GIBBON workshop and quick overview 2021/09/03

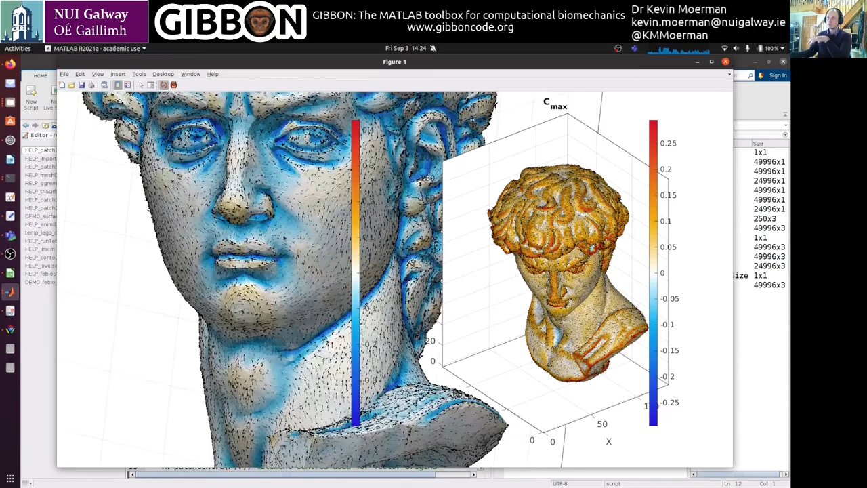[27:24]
This is, uh, the David's test model, and you can see there's, um, let's look at the nose. There's curvature in one direction.
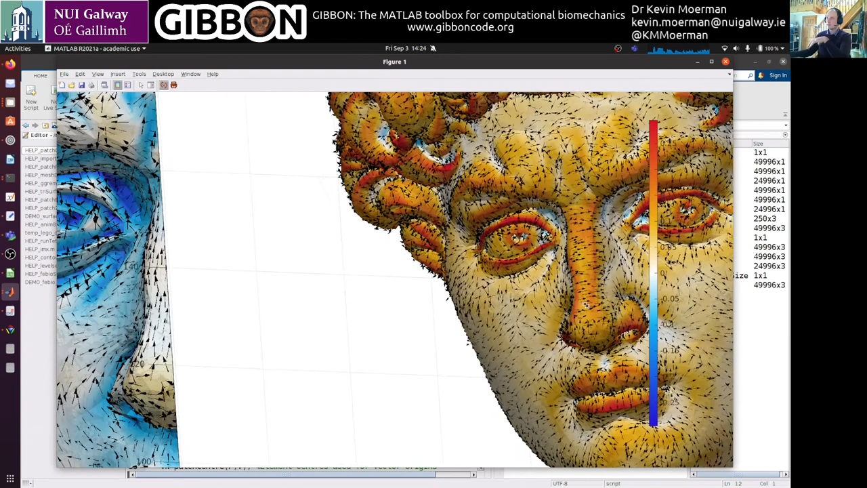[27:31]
These are the principal curvature directions, and then in the other direction of the nose, it's highly curved, um, and these two directions, uh, yeah, you might want to study that. So this is curvature. Okay, that's curvature. You can import STL files.